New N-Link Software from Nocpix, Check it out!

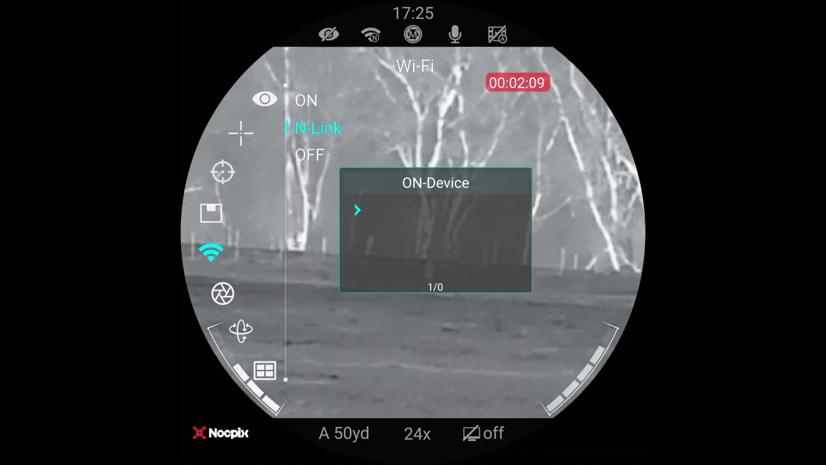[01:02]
box appear and in that box should have the model of the scanner using in our case it's going to say vista h50r once these two are connected they're paired up they're talking to each other
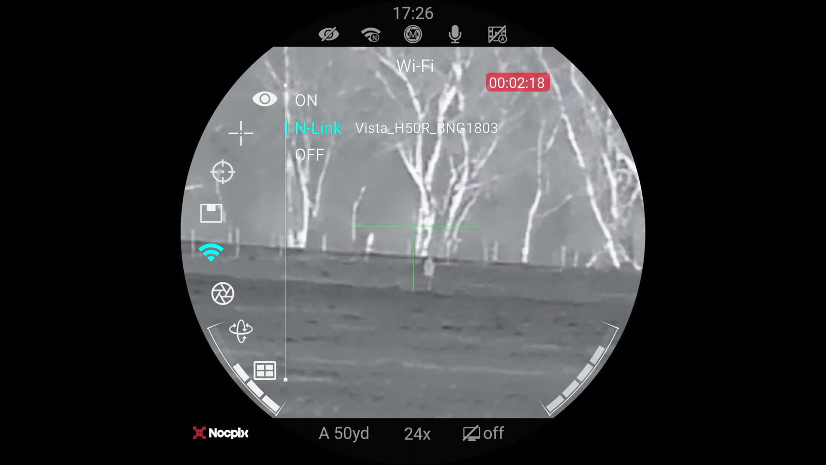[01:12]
they're now ready to use in order to activate it you're going to use the single range finding function in the vista you'll arrange a target distance and then you'll see
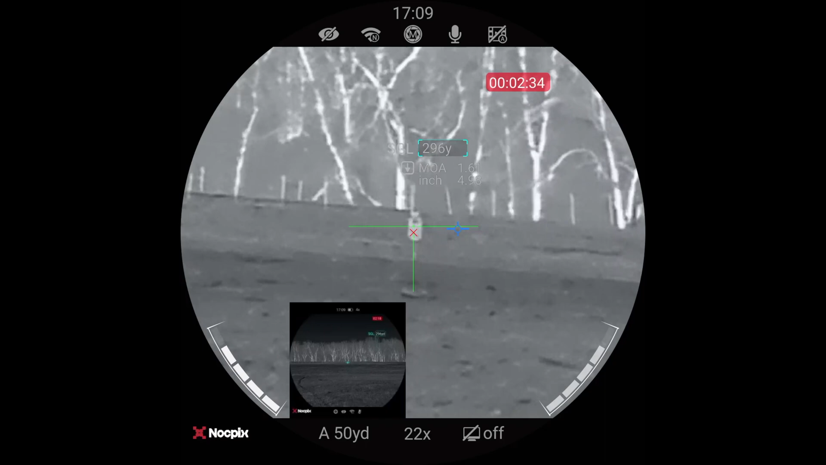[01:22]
a small window appear inside your scope and it'll give you a range read out and as long as you've already set up ballistics in the scope it'll also give you a custom holdover for your drop
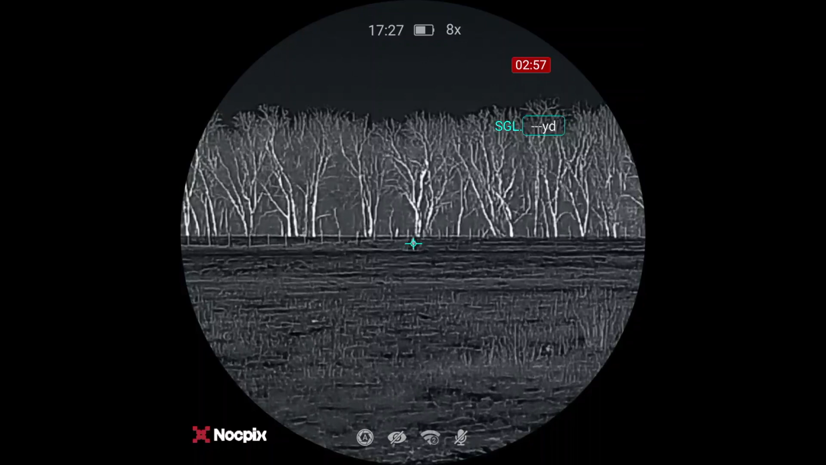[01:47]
do take a range with the vista your handheld it can calculate your holdover for you
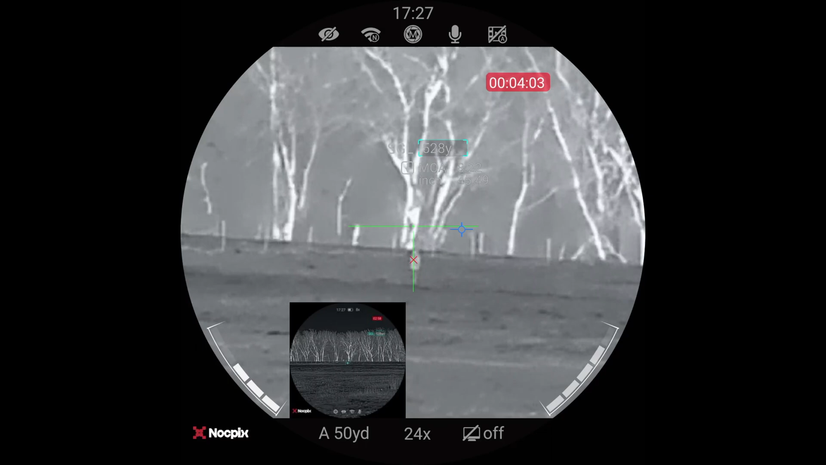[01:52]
all right chris ready when you are hold on the x impact so basically that's how easy it is to use in link like i
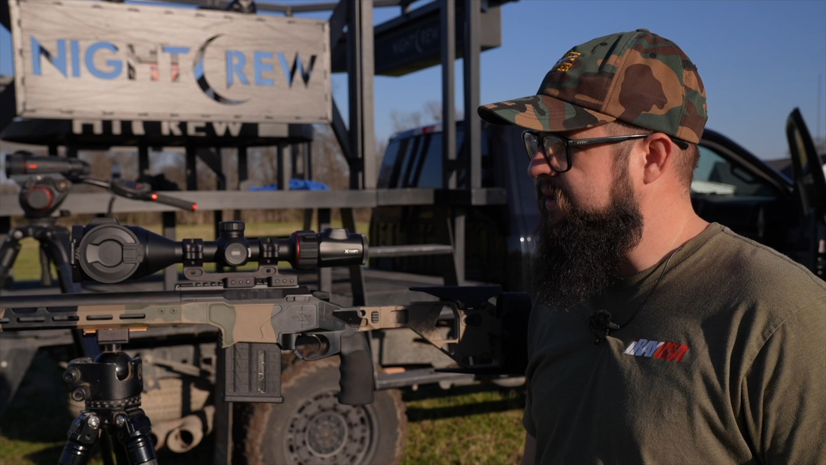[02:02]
said update your scope and your handheld via the app make sure that they're talking to each other make sure you have all your ballistics already plugged into your scope under the ballistics icon once you
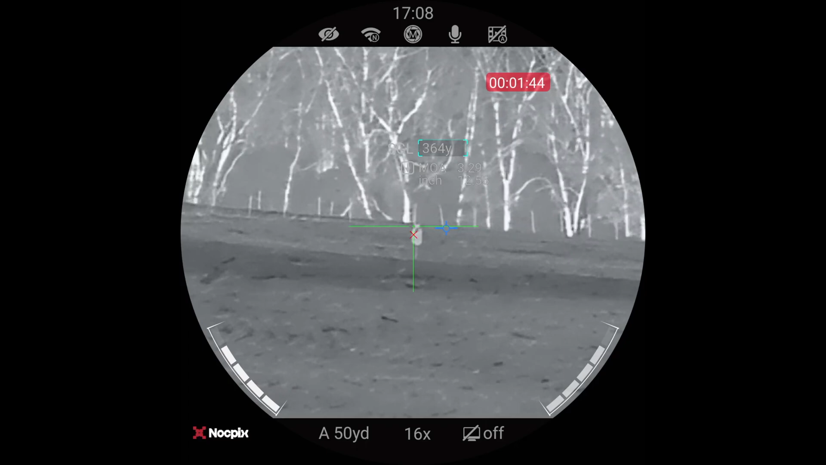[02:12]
get out in the field you can range it with a handheld automatically sends all that data straight to your scope and then it takes the range and calculates your holdover for you so never been easier to shoot long range in the dark